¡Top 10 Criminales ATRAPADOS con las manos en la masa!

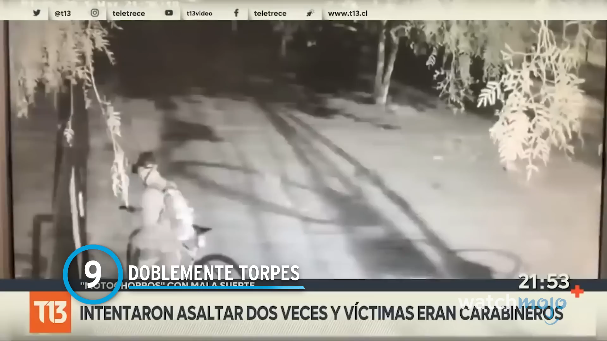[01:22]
Hay personas con mala suerte y hay gente con la que pareciera que el universo se entretiene bastante. Como este par de asaltantes, a quienes podríamos clasificar como los dos con más mala suerte de todo Chile. Resulta que en un primer intento por asaltar a un transeúnte se encontraron con la horma de su zapato. Era un carabinero, es decir, un agente de policía. Antes de que cierre aparecen los delincuentes en moto.